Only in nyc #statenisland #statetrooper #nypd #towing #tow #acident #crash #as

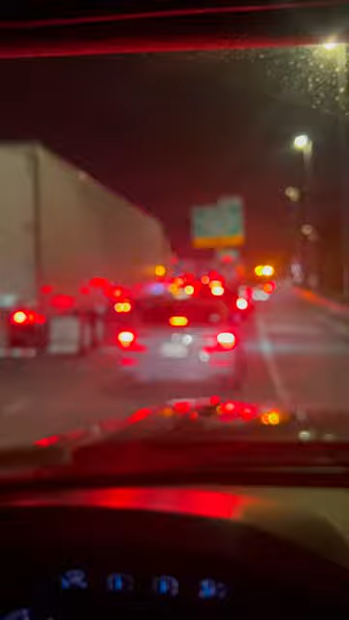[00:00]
It's 2 in the morning, we're in fucking Staten Island, there's only 10 cars in front of me in the road, and of course some dickhead had to fucking crash and close the highway. Obviously, bro, because you gotta crash on an empty fucking highway, you stupid degenerate fuck. Whoever the fuck you are. Ah, man.
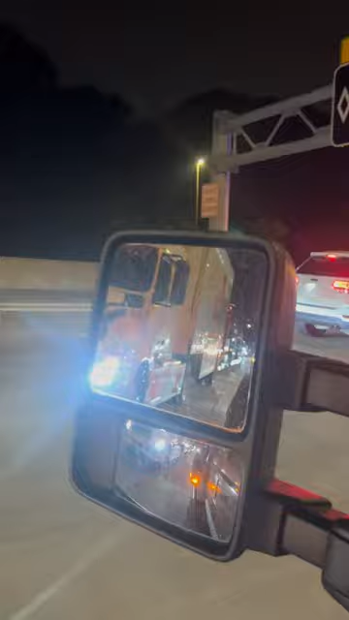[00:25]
Yo, you can't park over there.